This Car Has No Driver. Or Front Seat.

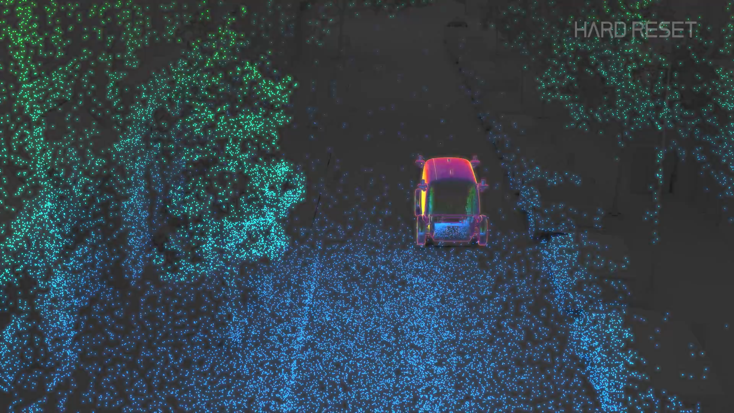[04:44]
These cars use LiDAR to create a detailed 3D map of the city, which their fleet will use to navigate.
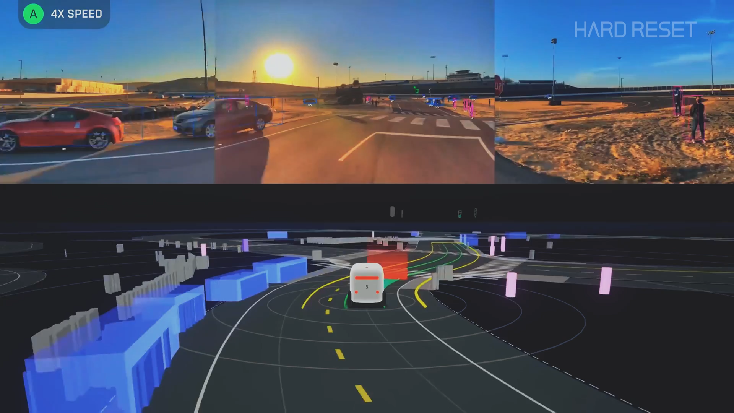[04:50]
The Zoox fleet will also use radar and optical cameras as they drive around in order to give them a fuller picture of the world and enable safe navigation of complex environments.